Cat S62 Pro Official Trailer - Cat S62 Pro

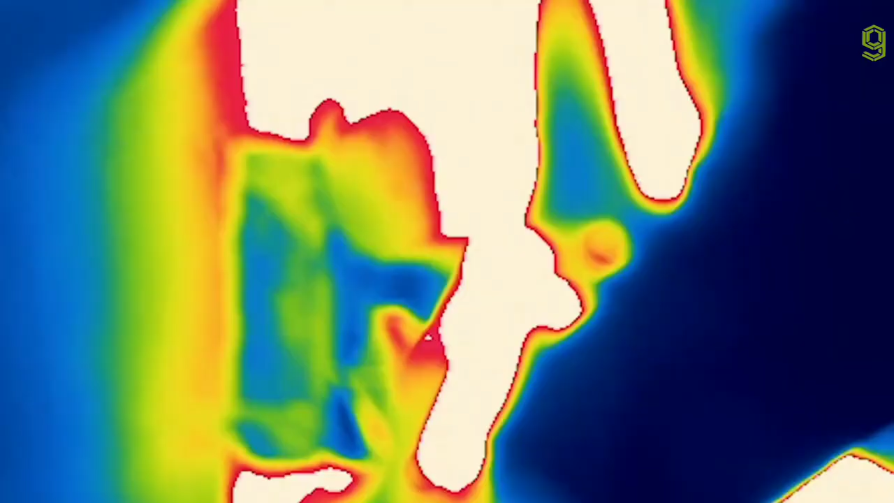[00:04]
Everything on Earth emits or reflects thermal energy.
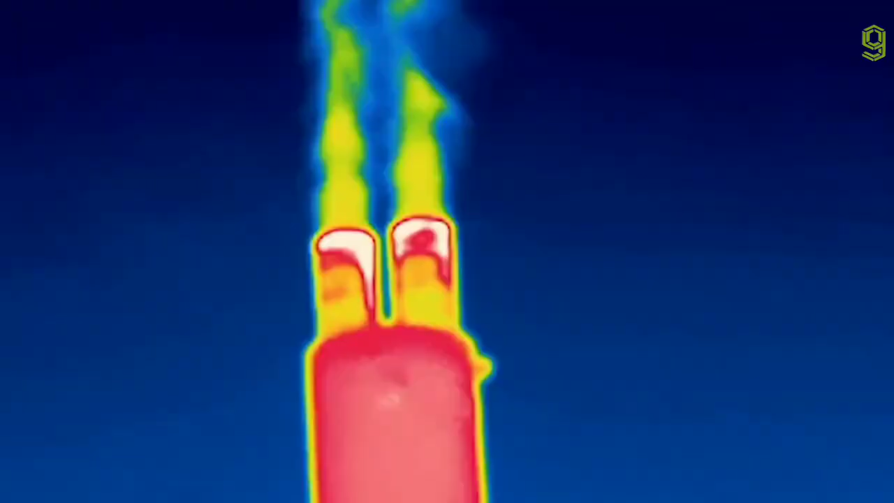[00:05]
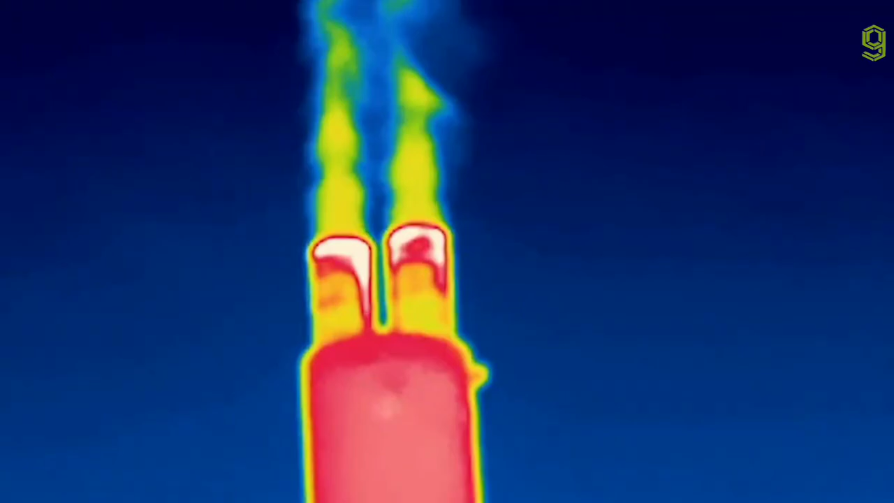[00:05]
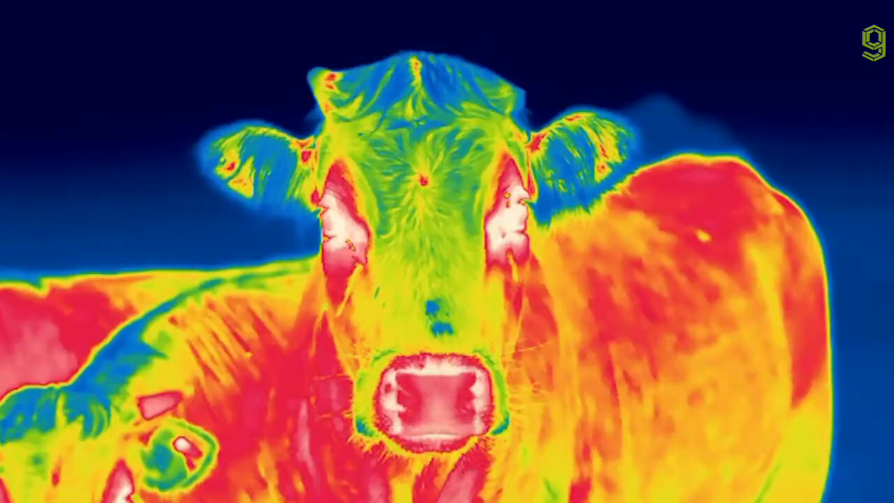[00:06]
The MyFlare app on the S62 Pro captures this energy,
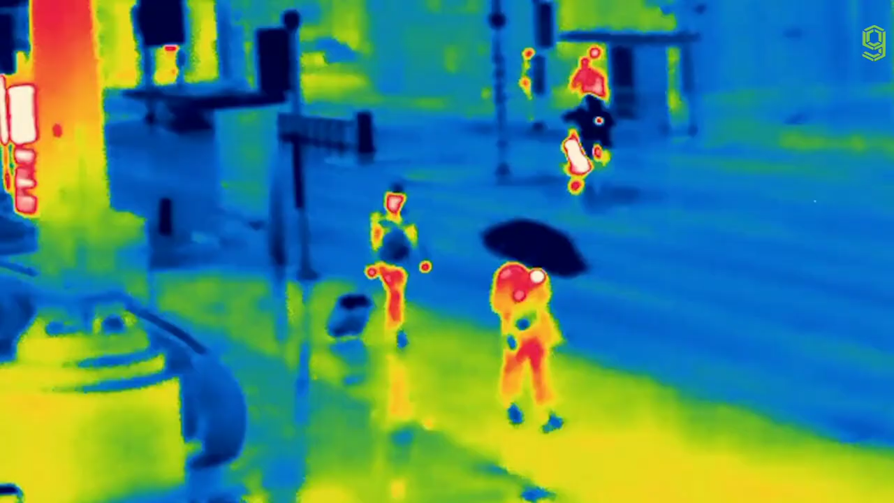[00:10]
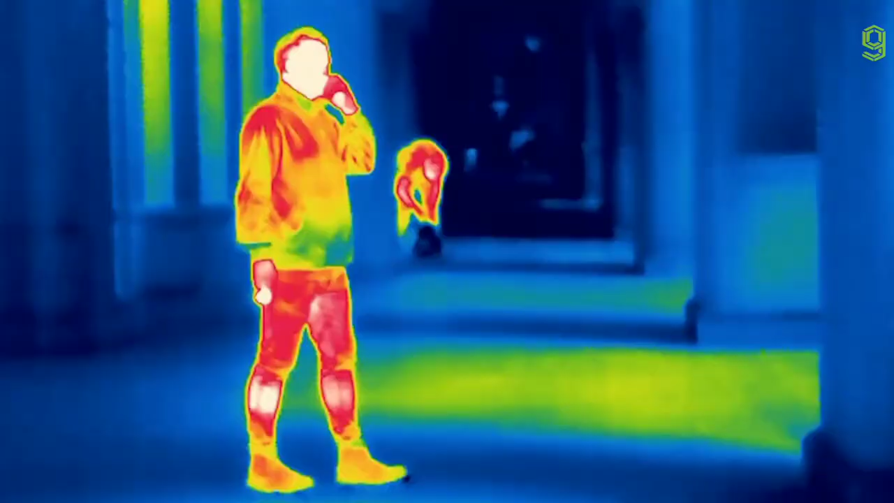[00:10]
instantly visualizing temperatures as different colors.
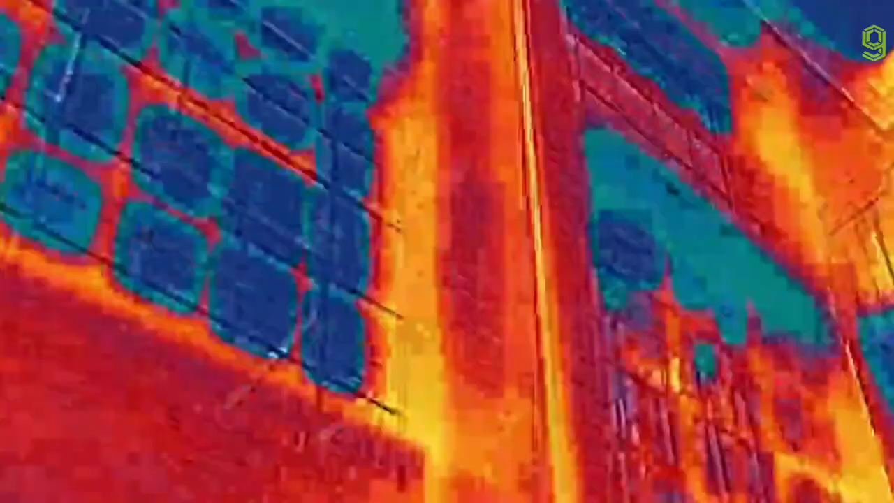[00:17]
This can locate damp, drafts, hot spots or heat loss, electrical shorts or blockages.
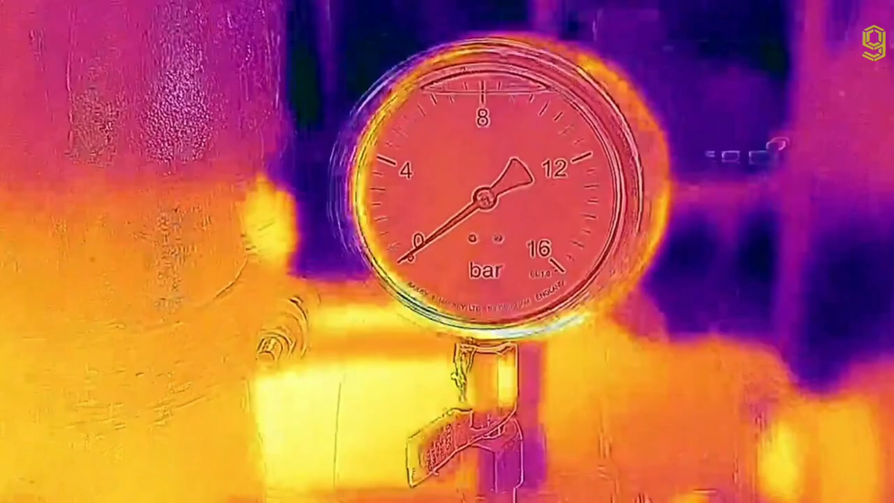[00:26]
where a thermal image is overlaid with outline detail from the visible camera to enhance your picture,
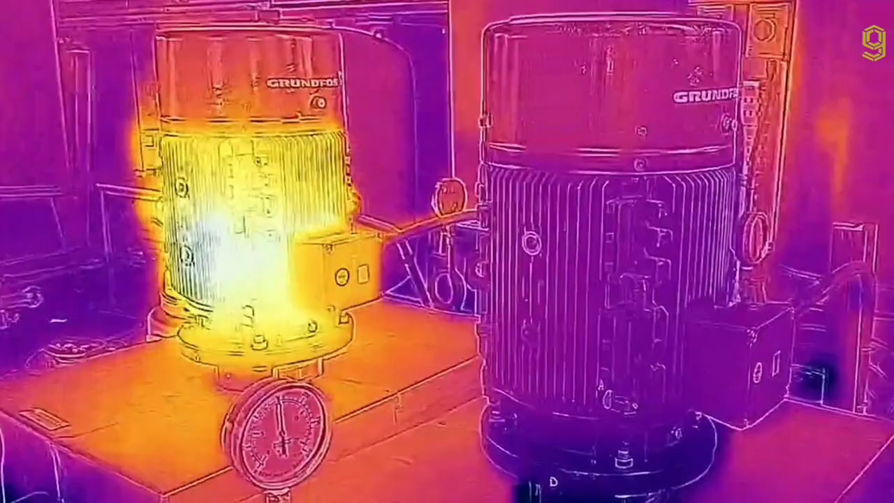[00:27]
giving what's in front of you context.
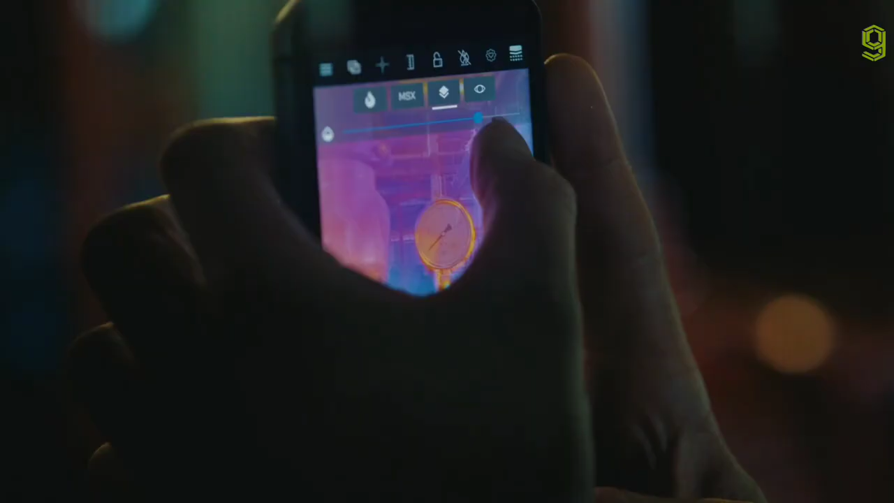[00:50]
You can vary the transparency of the thermal image to